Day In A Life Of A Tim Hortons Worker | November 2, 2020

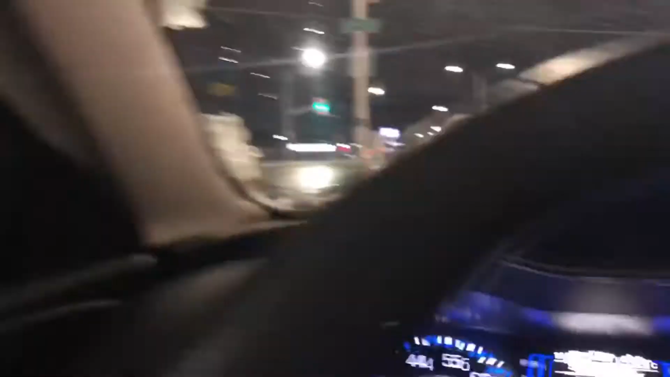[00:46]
The road's not actually that bad.
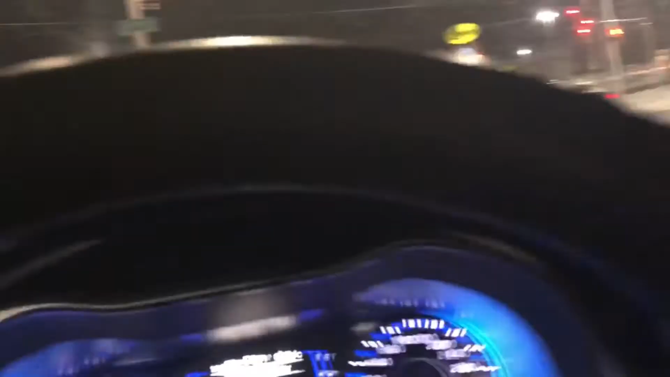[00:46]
Almost to work. Just have to kind of roll over here.
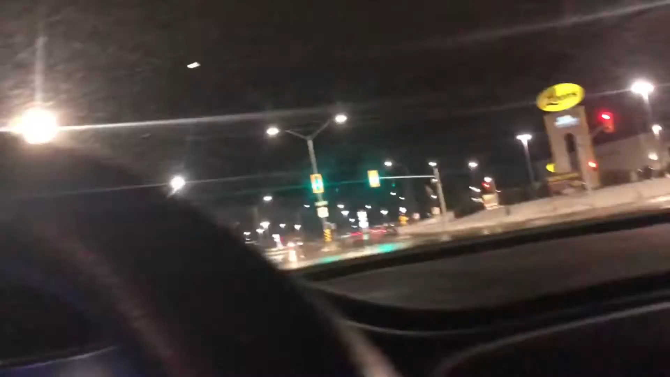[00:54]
Oh, he's turning. Almost to work, but yeah, a winter wonderland now. Which is interesting. We'll see what this winter's going to be like. But I doubt the snow's going to stick. Like, sure, there's quite a bit on the floor, but I don't think it will stick.